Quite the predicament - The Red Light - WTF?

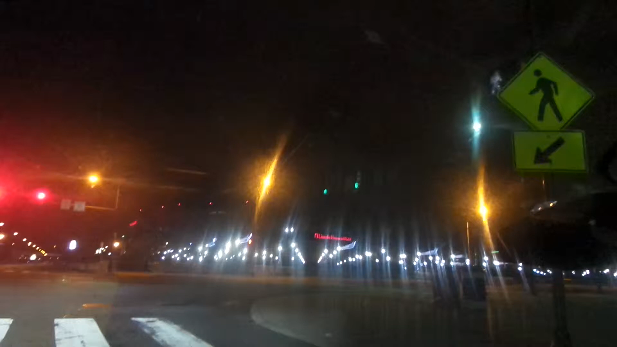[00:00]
Okay, so there's a green light going in the other direction. We're sitting here at a red light. When we've been sitting here, we saw the light already turned red, and our light did not turn green. Instead, the right turns for the other street turned green, and then the light turned green again without our light ever turning green.